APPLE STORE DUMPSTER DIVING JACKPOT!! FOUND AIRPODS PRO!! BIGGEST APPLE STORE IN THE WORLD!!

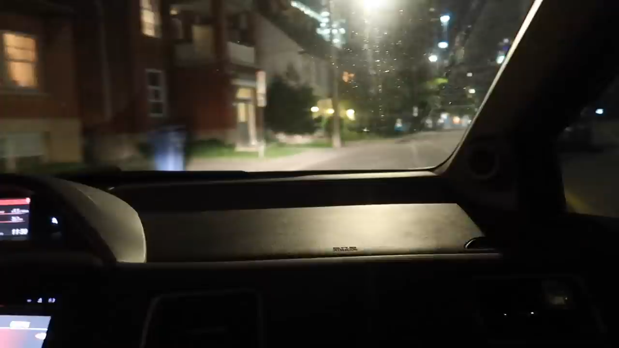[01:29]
I thought he was just kidding me, you know? I thought he was just JKing me. Anyway, guys, the Apple Store should be up here on the left anytime soon.
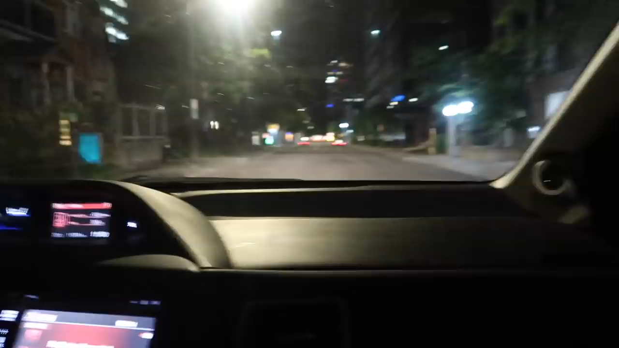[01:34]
We're going to keep proceeding on going straight. We're going to keep going. Watch out for the speed bump. And we're going to downshift to shift number 2. And now it should be... left, right here. Right here.
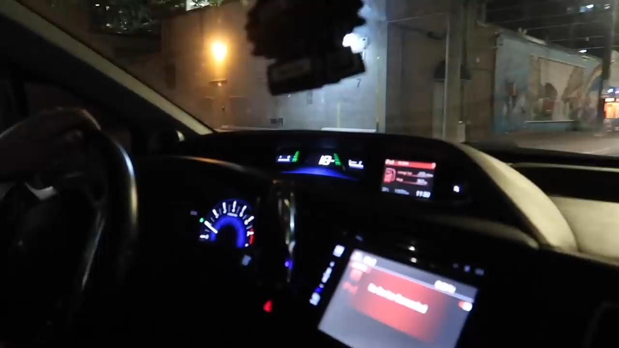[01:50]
Oh my God, guys. It's the same dumpster as the last Apple Store. Last time we came here was Sunday.